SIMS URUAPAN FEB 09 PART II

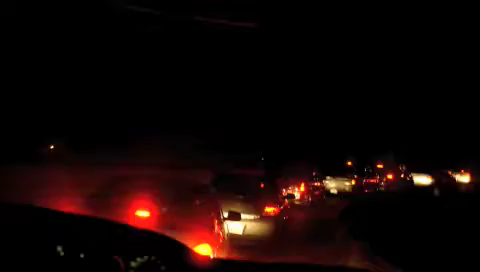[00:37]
We're crossing the border, an hour and a half, waiting.
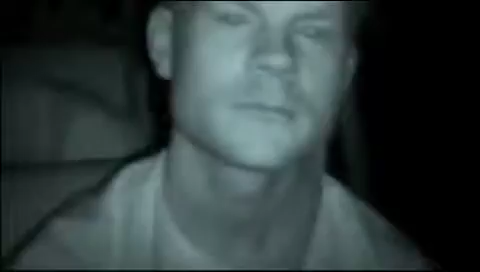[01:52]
is that an infrared? Let's see. Let's do experiment.
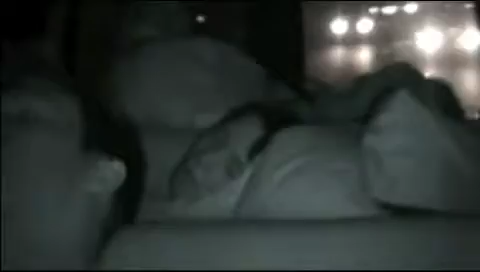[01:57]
Let's see this night vision more than infrared. Welcome home.